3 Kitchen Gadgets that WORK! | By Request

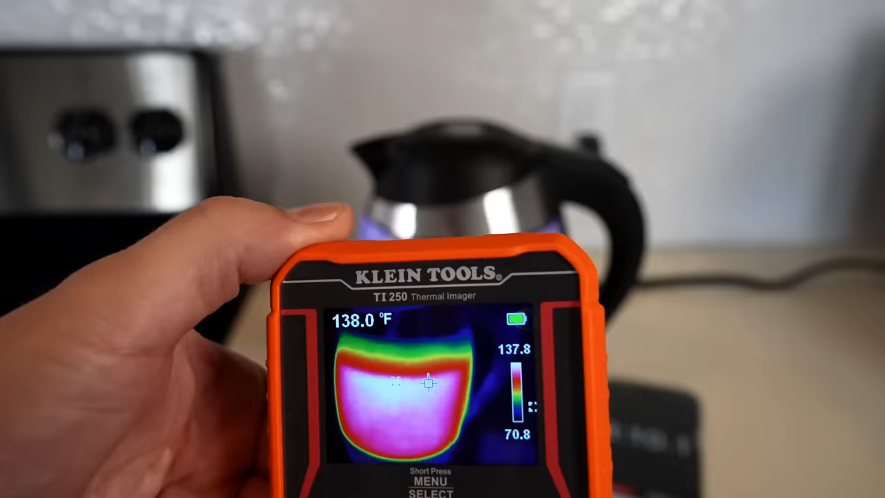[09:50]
On screen: spot 138.0°F
Oh yeah, it's pretty warm. All the way through, it's warm.
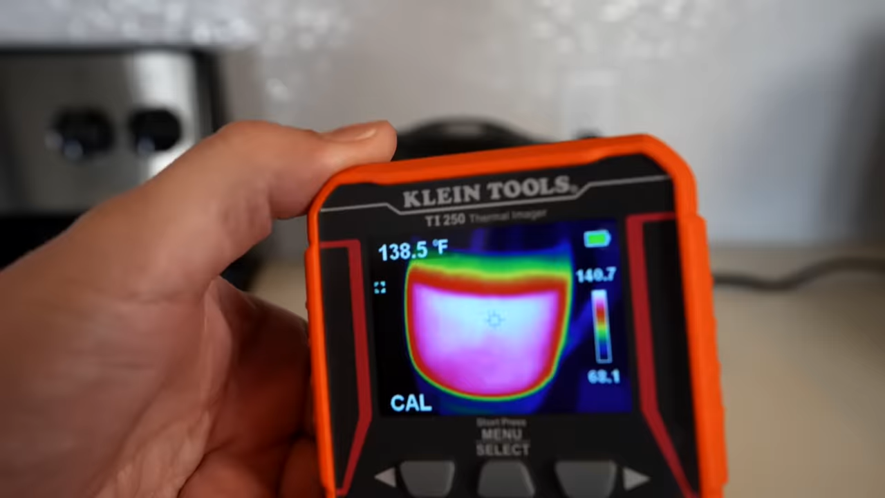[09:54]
On screen: spot 138.5°F
But the handle doesn't look too warm. The handle doesn't look warm at all. Looks like right around six minutes we get… Oh, we got it. We got it right here.